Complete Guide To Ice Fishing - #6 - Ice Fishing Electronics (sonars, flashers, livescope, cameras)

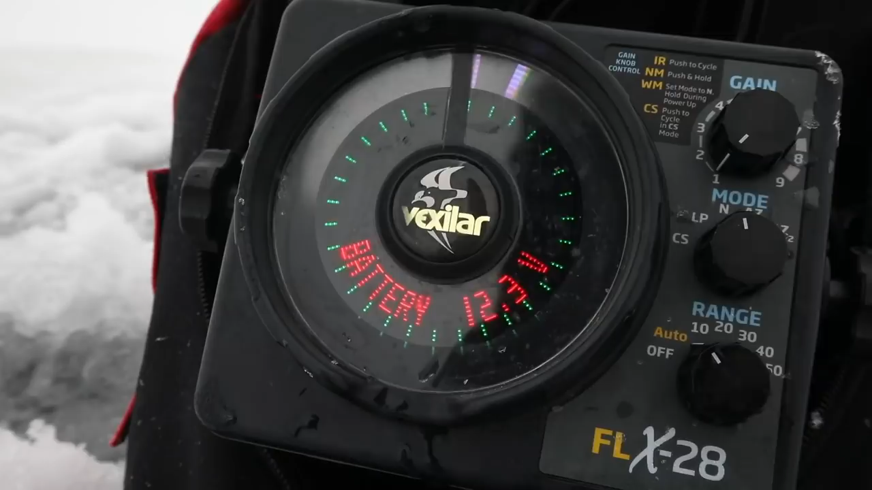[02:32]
this vex is an auto setting so it'll find the bottom and set the best range that's 15 foot range so right now it's a 15 foot range see there's all those little dots that's one two three
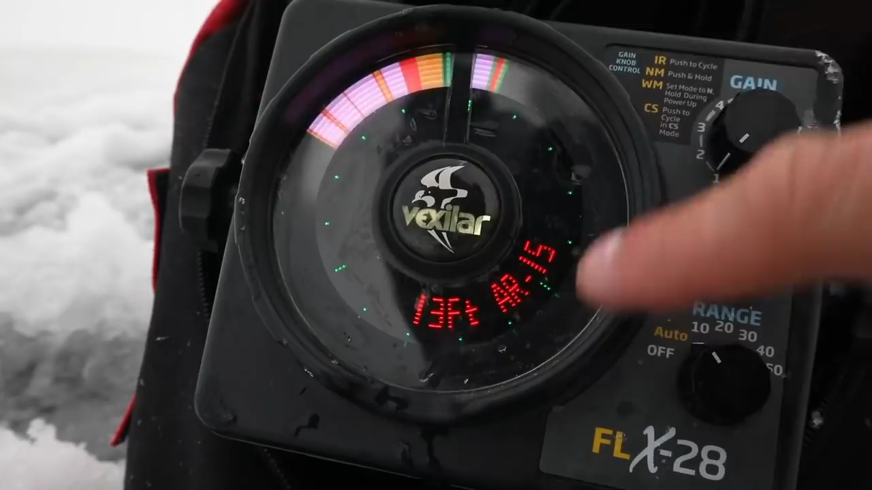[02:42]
four all the way up to 15 all those bigger dots are 5 foot increments so 5 10
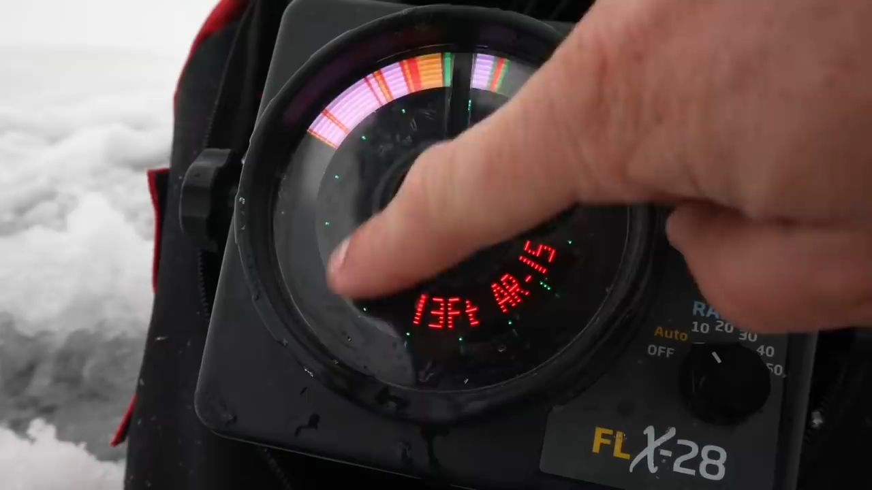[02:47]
15 so it's on the 15 foot range right there the color starts at about
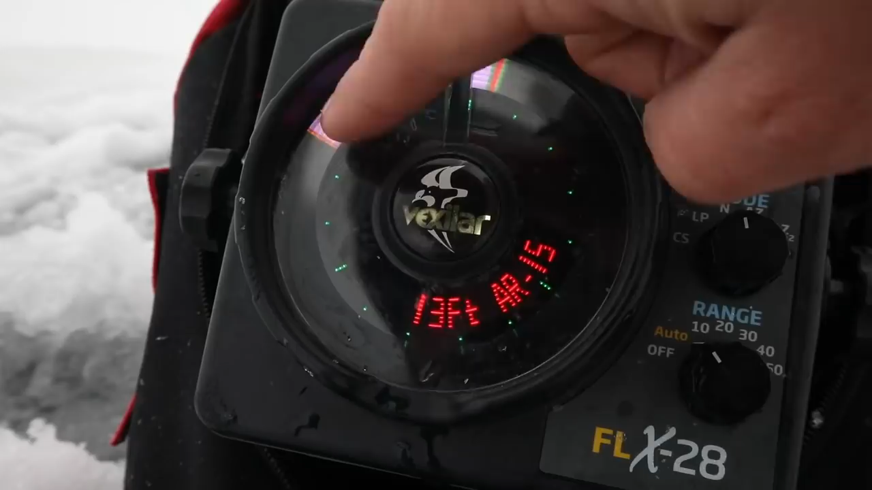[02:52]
about the 13 foot mark so that's bottom right there this is gain this is your sensitivity
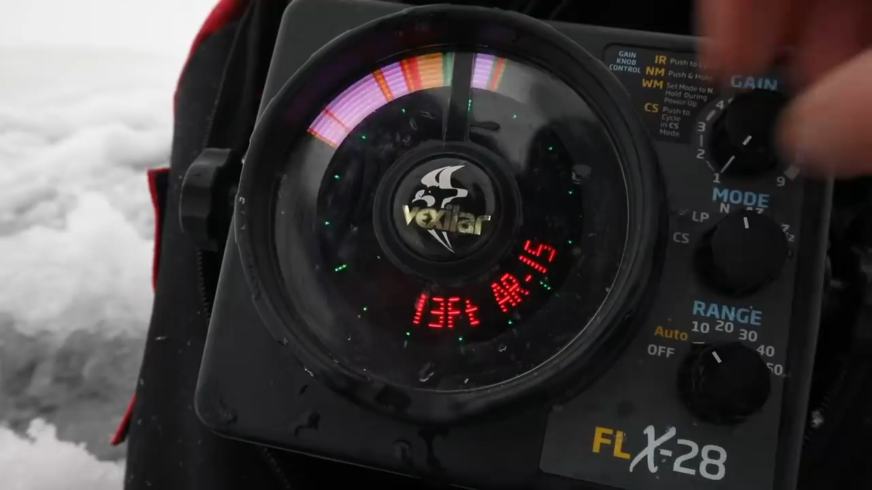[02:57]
On screen: depth 13 ft
I'm gonna drop my jig down you're gonna see it drop down on the
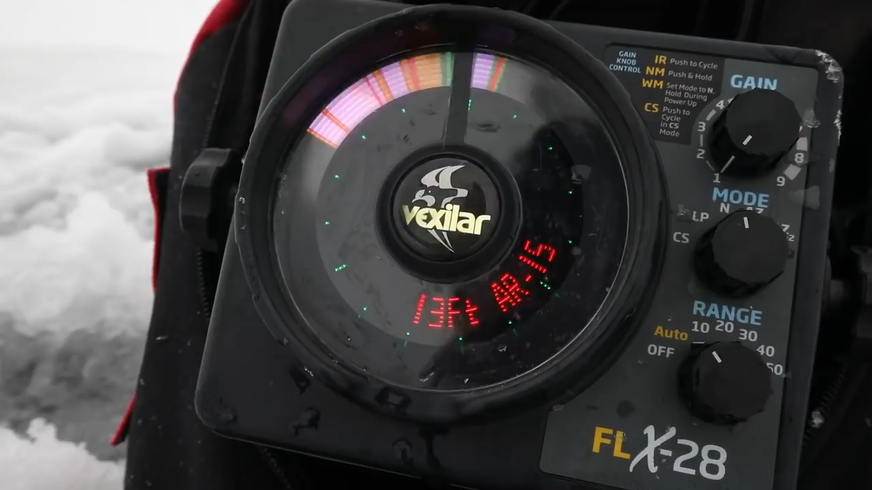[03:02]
On screen: depth 13 ft
flasher here see that there's my jig it's three feet down right now let it keep going I mean for a lot of the fishing a lot of ice fishing you're kind of fishing in those bottom couple feet not everything but definitely for a lot of it so the heart of this signal the different color so
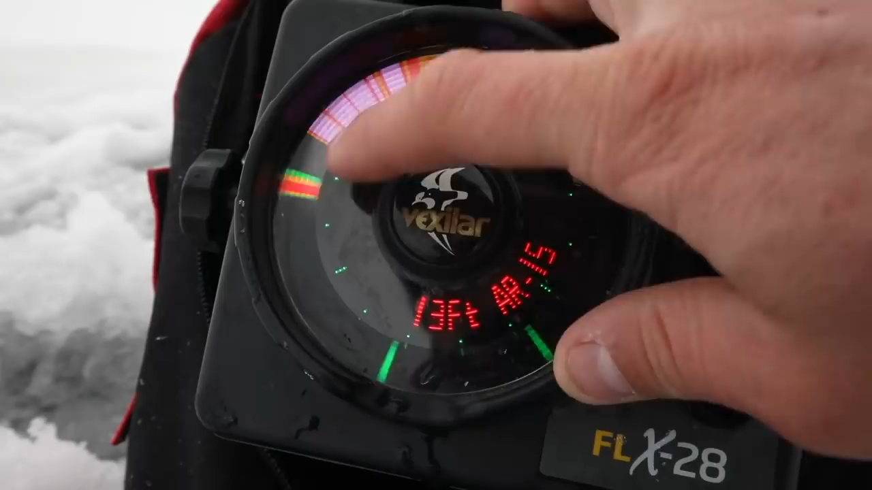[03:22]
green is a light signal that pinkish is a hard signal and then it goes red orange so pink is the hardest and then it goes red orange green and now when I lift my rod you'll see the jig go up so basically right now you can see there's no fish if you see something separate off the bottom that's often what happens is
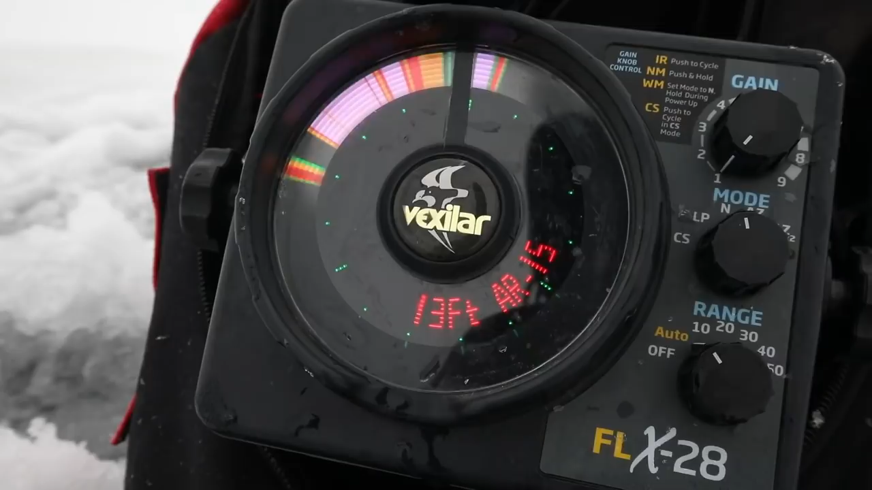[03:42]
On screen: depth 13 ft
you'll see that line lift off the bottom come up to my lure oh look at that look at that fish under me
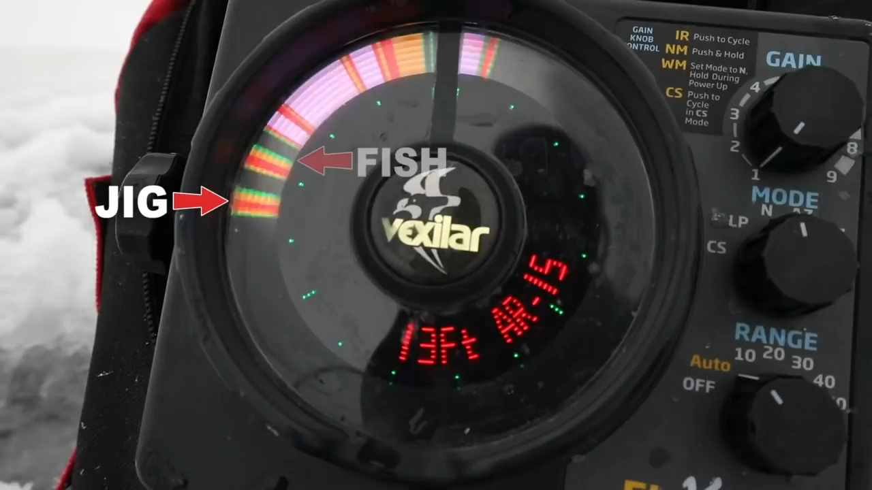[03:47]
On screen: depth 13 ft
see that mark he's looking at me based on what I've seen mood wise
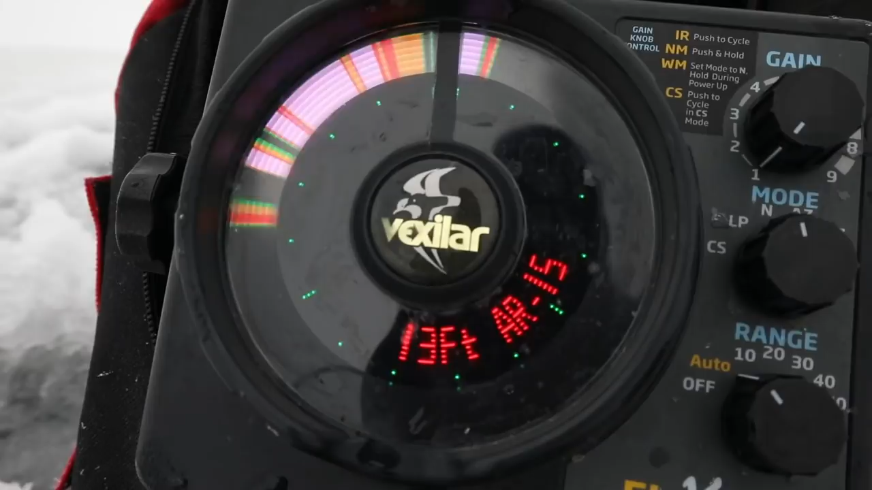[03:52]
On screen: depth 13 ft
probably a perch but it looks good suspended off bottom we'd some perch but typically the perch are a little a little tighter to the
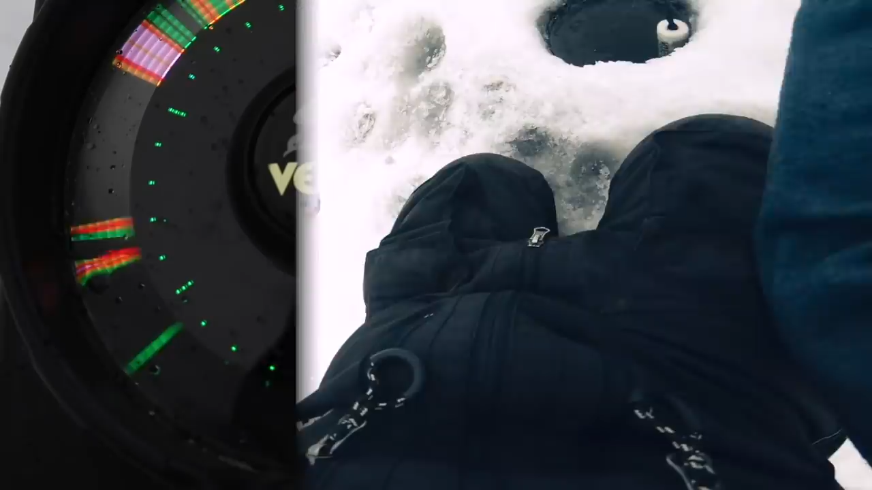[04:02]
bottom so I'm gonna stop it just above them look at this fish he's chase oh boy Darcy oh giant
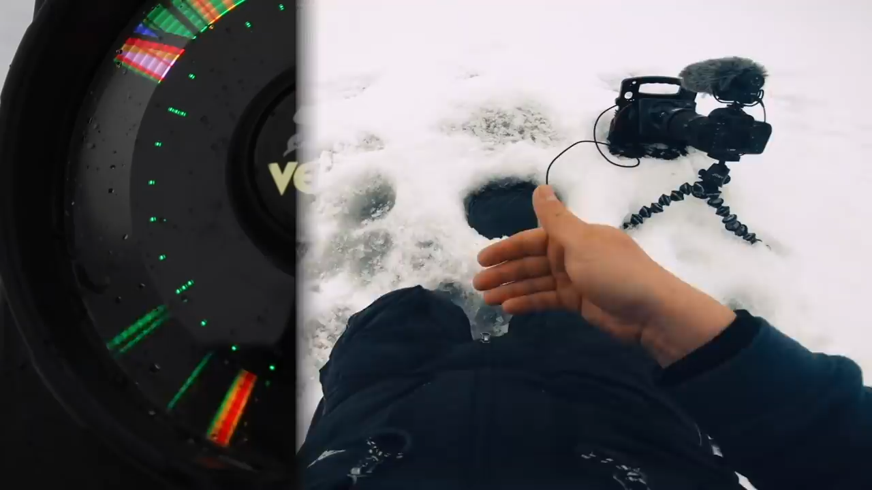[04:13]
just lost a giant he's coming back so hot holy smokes I'm nervous oh big big giant